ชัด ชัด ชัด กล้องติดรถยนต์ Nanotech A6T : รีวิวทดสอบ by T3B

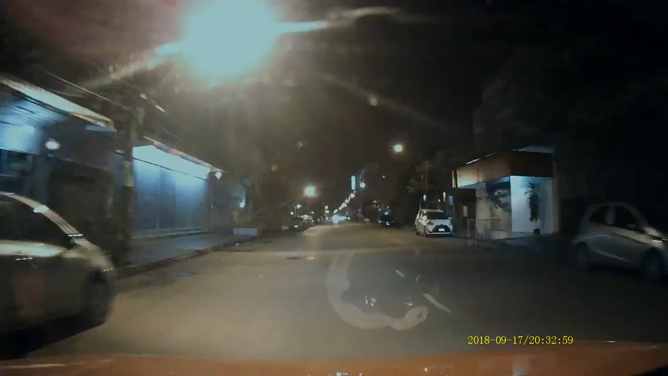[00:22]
ี้ผมได้กล้องติดตัวยนต์มาทดสอบอีกหนึ่งตัวครับรุ่น A6T จาก Nanotech นะครับ ตัวนี้เนี่ย เป็นดัวจอสีุ่นิ้วครับดีอาทัสกินอีกด้วยครับ ถ้าพร้อมแล้ว เราไปแกะกลมดูกันเลย